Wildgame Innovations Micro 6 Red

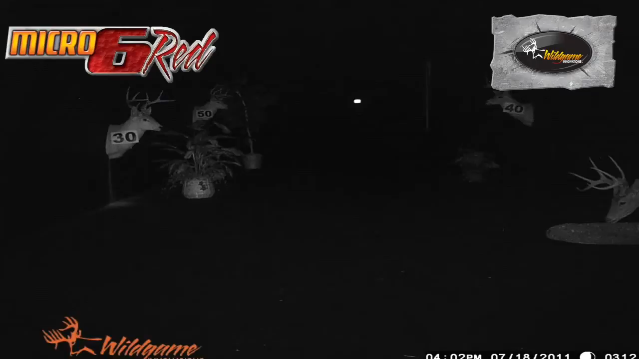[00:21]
These pictures from our testing facility demonstrate the clarity of our cameras from over 50 feet without any light.